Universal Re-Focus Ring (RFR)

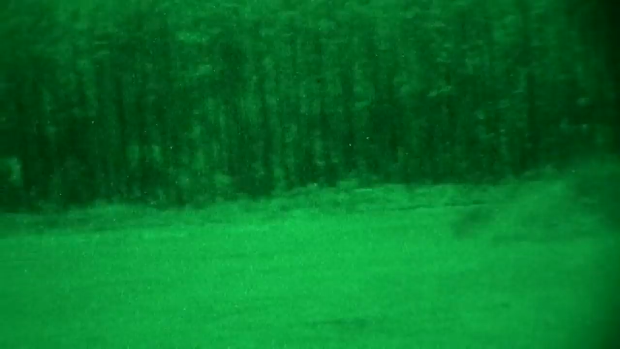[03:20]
As you can see, you look around the environment, most things in this range rather should be in focus.
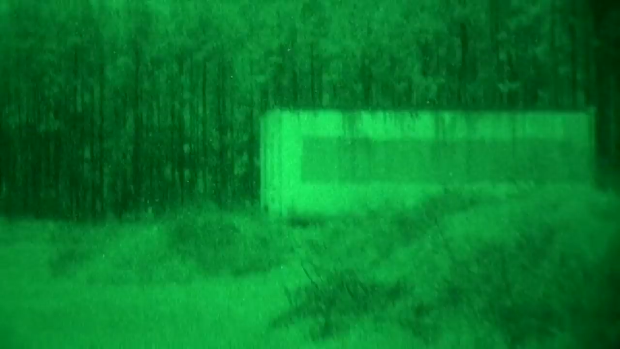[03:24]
However, there may be a time where you need to adjust your sling,
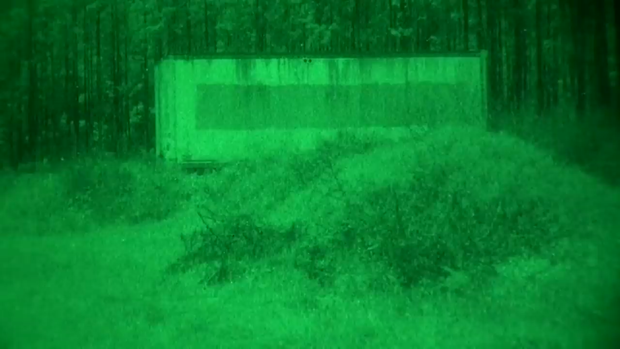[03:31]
read a map, change a comms channel, even tie your shoe. And normally you would have to reach up to your objective focus and then you would have to focus and lock it in at that certain variable distance. However, the refocus ring, where it differs, you don't have to twist any kind of objective focus. You can just reach up, flip the cap down. And I'm going to kind of demonstrate the basic function of it. So right now the refocus ring is up.
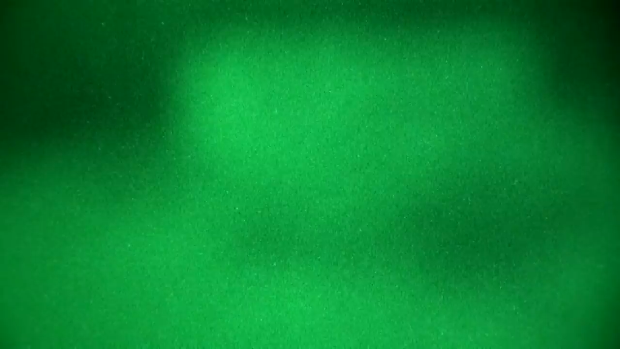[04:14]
Well, that's because the refocus ring automatically is going to focus your PBS 14 at about 18 inches and in. So about arms distance for most folks.
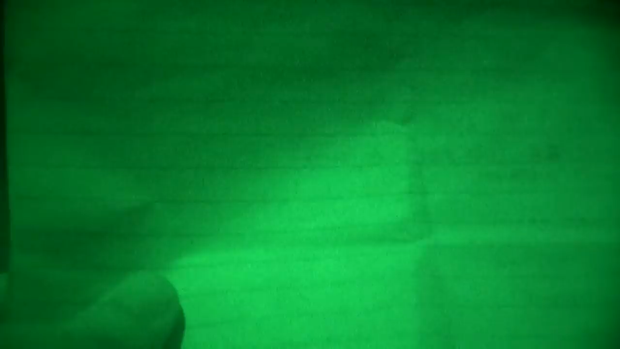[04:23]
Now, what you'll find is if, you know, we're going to simulate this as a map, but if this were a list or map or my shoe or anything I had to adjust, it's already in focus.
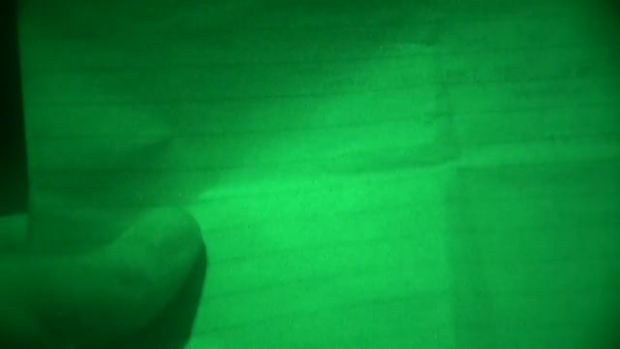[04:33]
Now, if I reach up and flip the cap up, it's out of focus, but everything else is back to focus. So no having to find the sweet spot of where you were worrying about catching your baseline focus again,
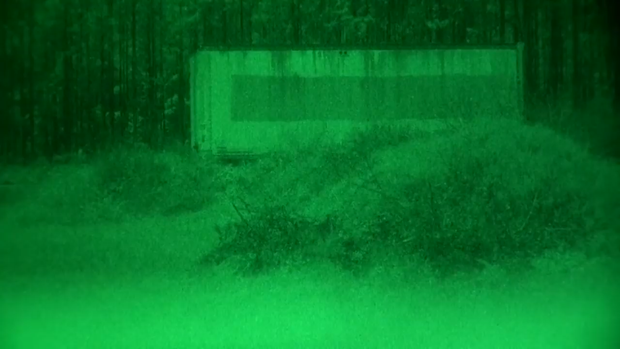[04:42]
it's already, it's already there.
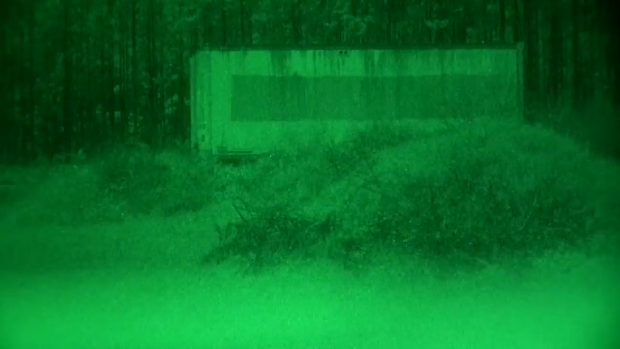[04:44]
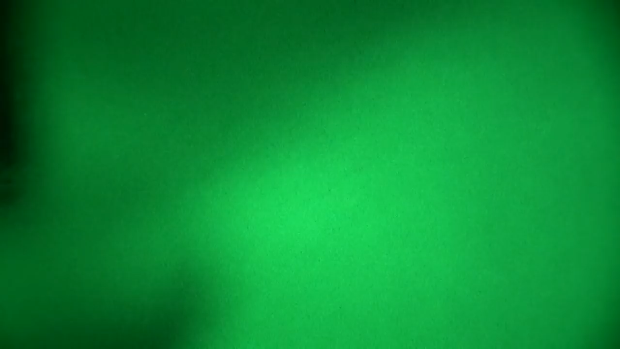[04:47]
So back up, quick flip, everything's in focus,
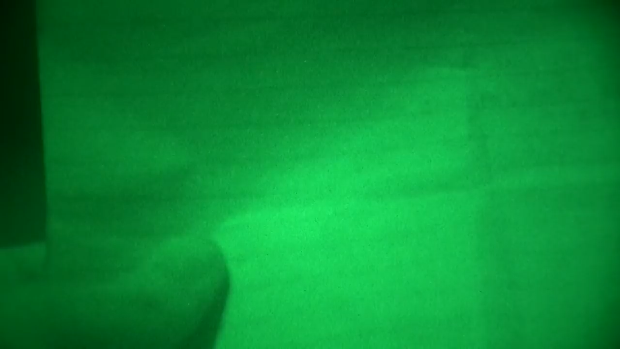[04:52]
flip it back up, everything's baseline again.